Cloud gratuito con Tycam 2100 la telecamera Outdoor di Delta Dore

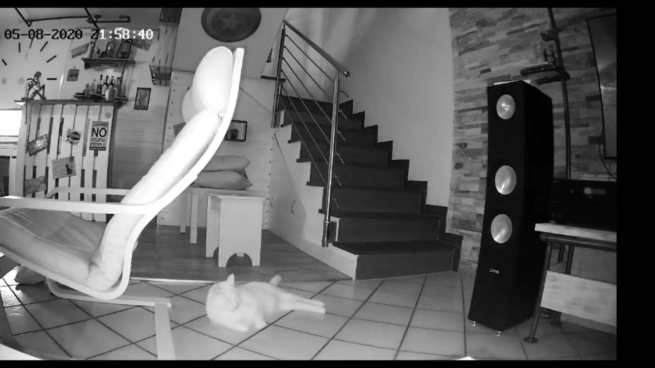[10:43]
Accendi Steampunk e Spot Piloti. Ok, accendo due interruttori. Ecco qua. ho acceso le luci, così potete notare anche il passaggio a colori.